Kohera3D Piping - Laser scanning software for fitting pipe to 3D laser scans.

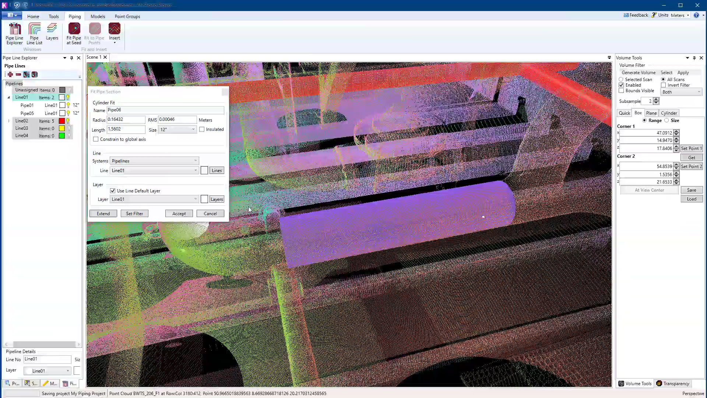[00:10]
Simply click a point in the point cloud and Cohera 3D Piping will fit your first section of pipe, matching the pipe's centerline and outside diameter.
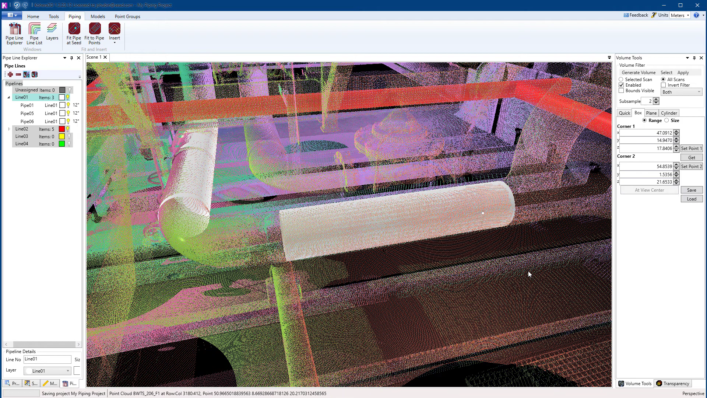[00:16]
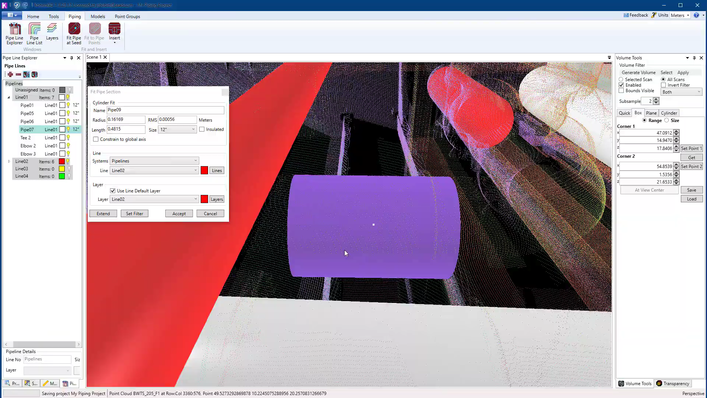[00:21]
Click a second point to extend the run of pipe.
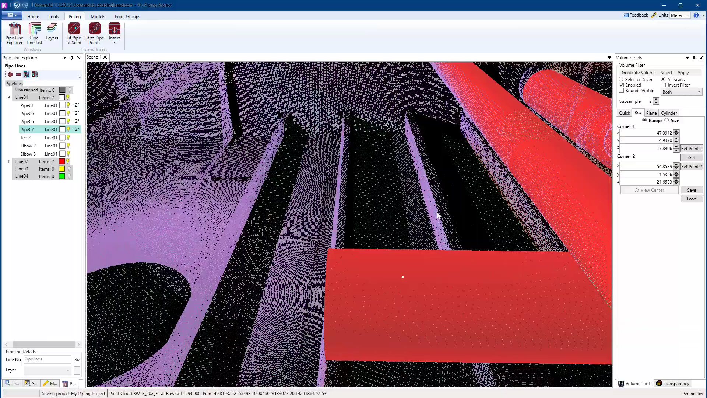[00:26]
Insert a variety of piping components such as elbows,
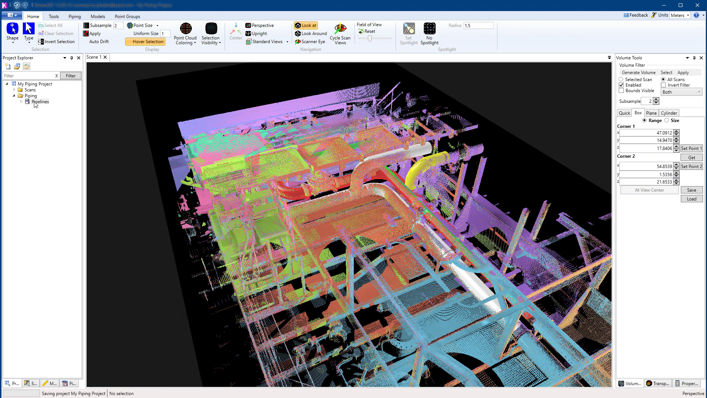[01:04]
CAD piping programs such as CAD Works or AutoCAD's Plant 3D, where designers can add piping specs and model as built.
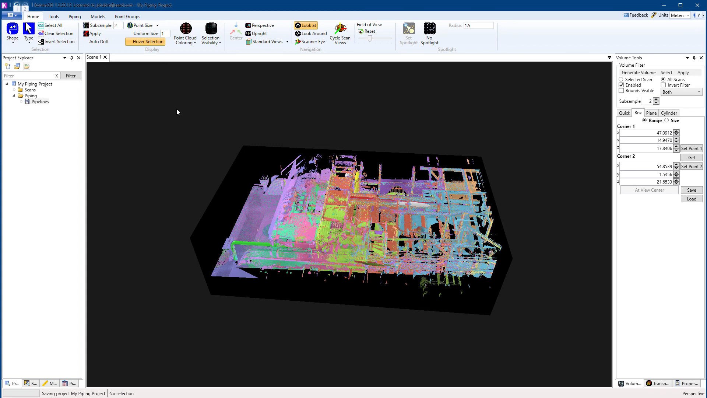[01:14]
Sections of the point cloud can be hand selected and also exported for use in other programs.